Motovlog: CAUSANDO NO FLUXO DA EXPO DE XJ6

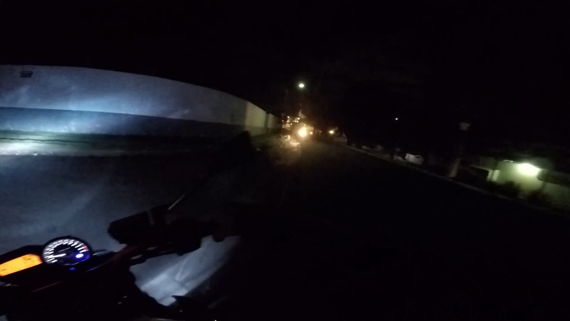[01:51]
E vamos que vamos, mano. O bagulho aqui, vixe, vai estar o fluxo.
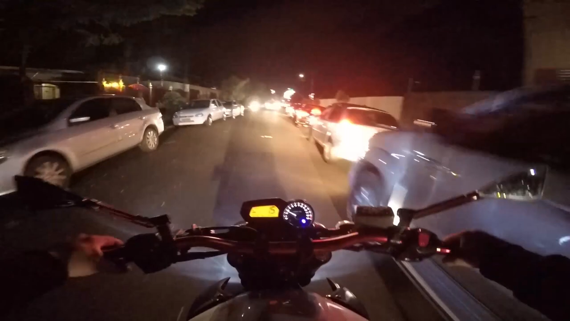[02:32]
Não sei se eu tô atrasado, de qual que é. Que cara louco, mano. O cara tá fazendo zigue-zague, carro na linha reta. Vai entender, né, produção? Cada louco é sua mania, né, parça? É louco, mano. Os caras vão querer vender o ingresso. Quer apostar quantos? Ingresso não, valeu.
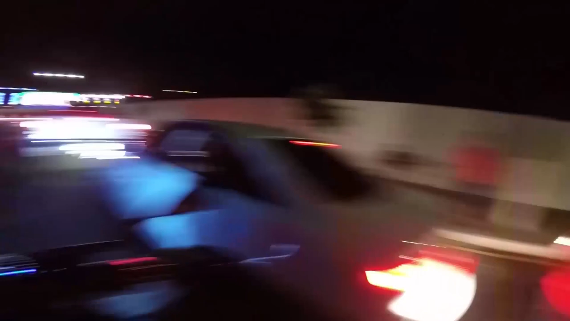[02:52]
Falei pra você, né, fi? Aqui é Londrina, fi. Conheço os campistas daqui, mano.
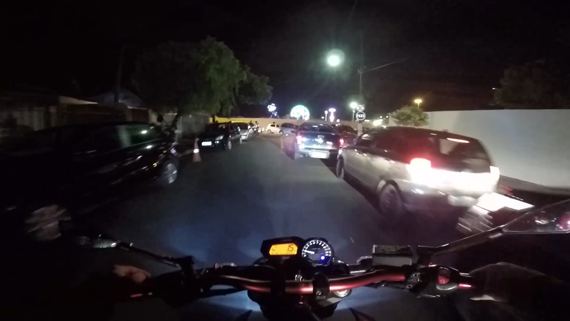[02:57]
Você é louco, viado.
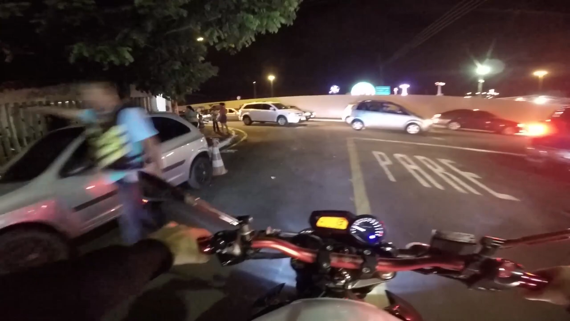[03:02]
Olha, mano, tá o fluxo, cuzão. Tá tudo invertido aqui. Da última vez desci, agora tá subindo. Meu Deus.
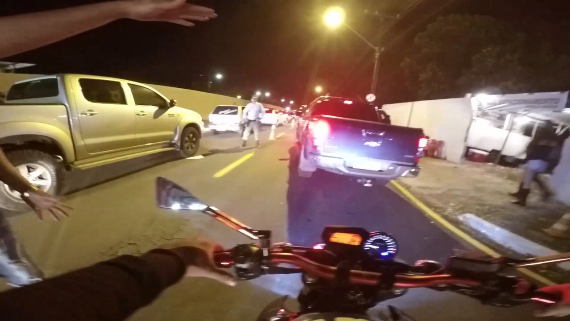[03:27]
Onde que ele tá? Aqui dentro, entra aqui, ó. Estacionamento. Agora não dá, depois eu vou. Depois eu volto aí.
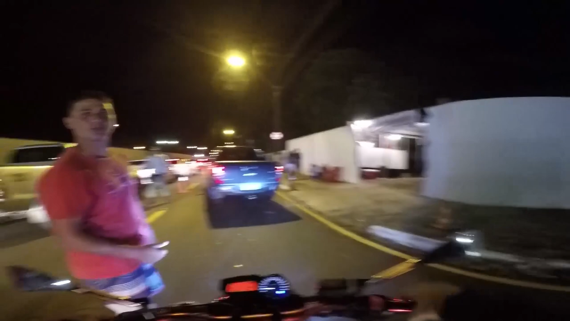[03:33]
Demorou. Falou? É nóis, fi. Pesado. Pagou a entrada ali pra frente, mano.
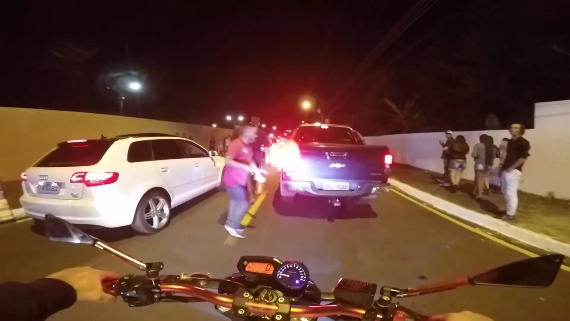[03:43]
Lotado de gente, né? Eu não sei se eu cheguei tarde, se eu cheguei cedo. De qual que é.
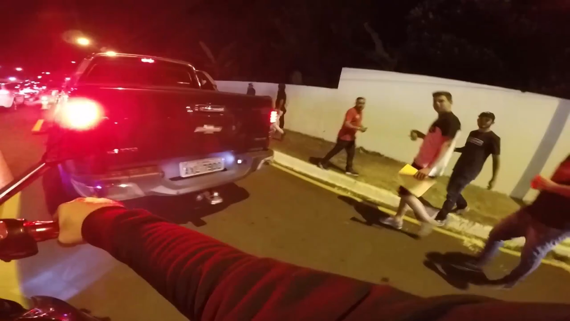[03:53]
Beleza? Posso cortar não, o cara da CMT ali atrás de mim, filho. Você quer me fuder, viado. Dá o corte e a multa que senta na madeira,
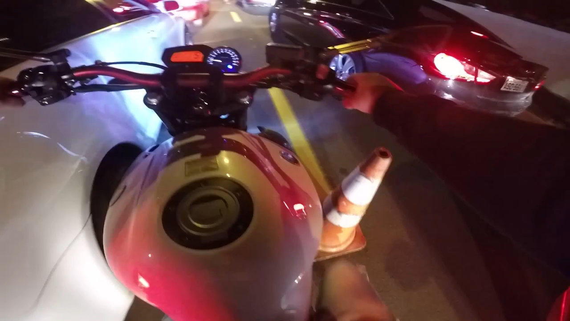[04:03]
filho. Ixi. Agora ali pra que lado que vira, viado. Só Deus sabe, mano. Não sei pra que lado que vira ali no bagulho.
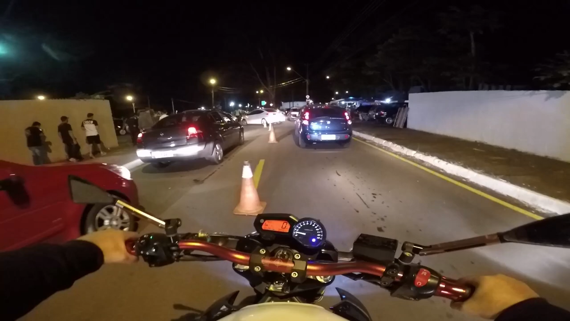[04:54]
Ó, já tem um guincho ali, já regado de motos. Estacionamento é aqui, ó. Pra entrar pro fluxo tem que vir por aqui, mano. Daí já entra no estacionamento.
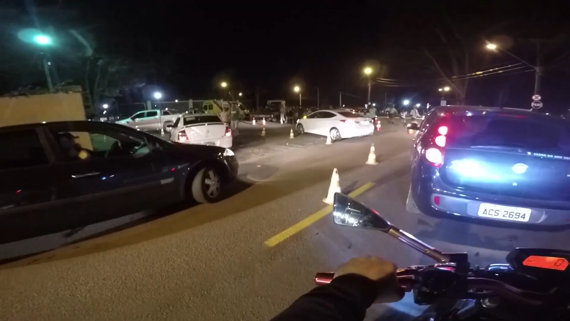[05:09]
Daí não fala o que nós quer, né, mano? Não, vamos rodear e vamos subir. Deus no comando, fi. Daquele jeito, né?
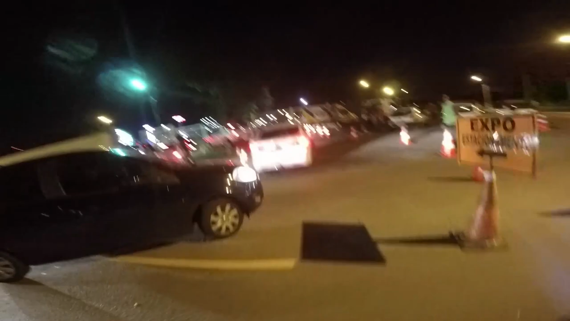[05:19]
Não para. É louco da cabeça. Vocês também.
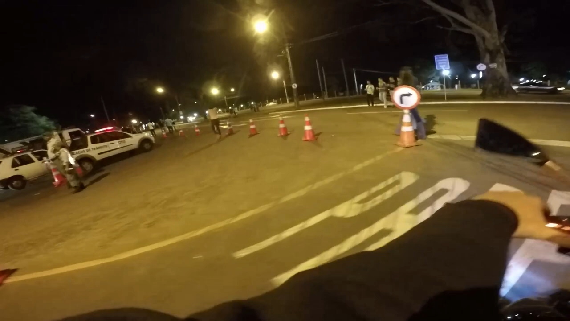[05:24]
Vocês tá vendo que tem que prestar atenção com tudo aqui, né, mano? Que o bagulho aqui tá movimentadíssimo. Tá vendo de lá também, movimento.
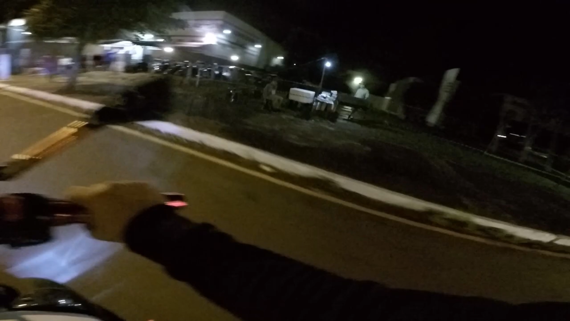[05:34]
Pesado. Passa causando. Não, ele passou no corte, porque senão moia, mano. Moia, tio. Moia grandão no corte, mano. Vocês não fazem ideia do jeito que moia.
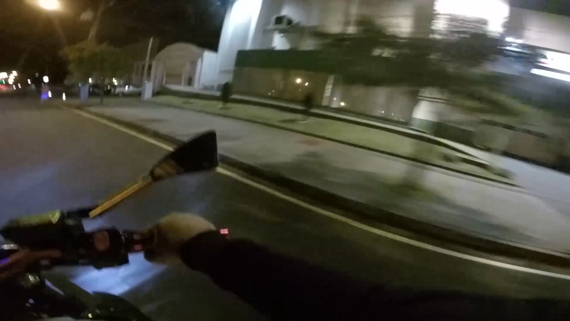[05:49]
A última vez, mano, que eu cortei giro ali, não tinha nada. Do nada brotou um policial no meio assim, mano. Bravão. Então vamos evitar, né, mano? Causar confusão.
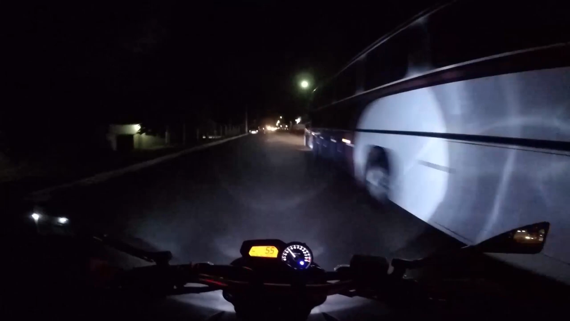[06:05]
Lá pra aquele lado lá, gente, qual que é? Está pesadão. Cruzar lá do outro lado. Não, passa tudo de XJ, porque não é louco. Os caras falam essa moto da roda verde passando e vai e volta. Vixe! XJ, não, rapaz! Eita porra, eu quebro a mola, tio! Ah, não! Vem, Rafinha!
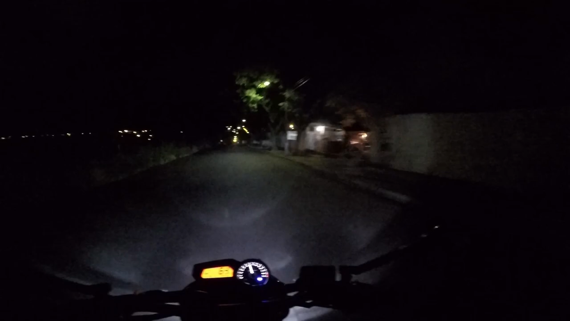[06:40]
Aqui tem que tomar atenção, galera, porque também tá lotado de gente, né, mano? E tomar muito cuidado pra não acontecer nada com ninguém, né? Vai saber, mano. Passa um cara correndo aí no meio da rua, a gente não tá prestando atenção, tá andando rápido, atropela. Tem tudo isso. O importante é que nós tá aqui, vocês tá junto comigo, mano. Ali não sobe?